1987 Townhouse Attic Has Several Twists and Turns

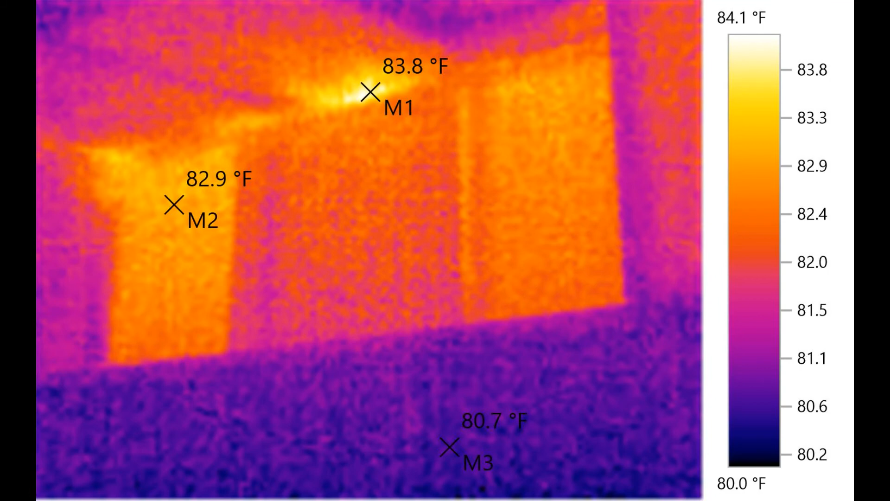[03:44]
On screen: scale top 84.1°F, scale bottom 80.0°F
it took an infrared of that as well and you can see where there are a couple hot spots there so
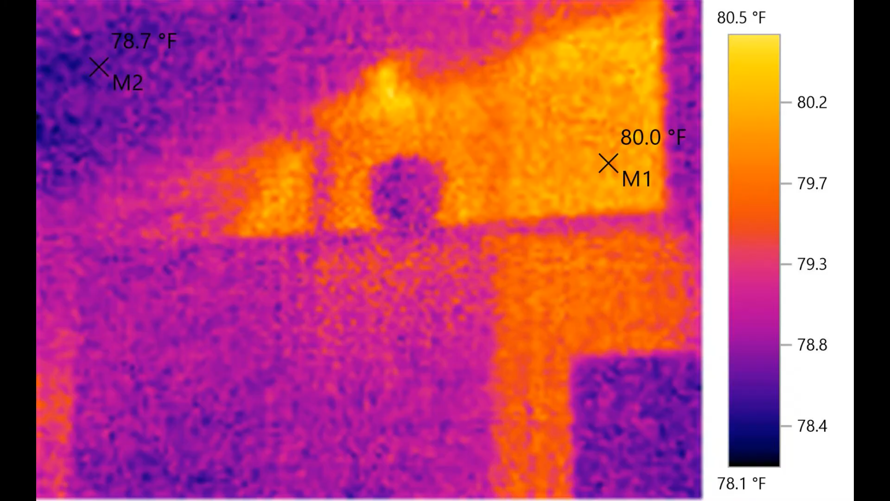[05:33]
On screen: scale top 80.5°F, scale bottom 78.1°F
your skylight and you'll see that this is the condition that I found it in and that just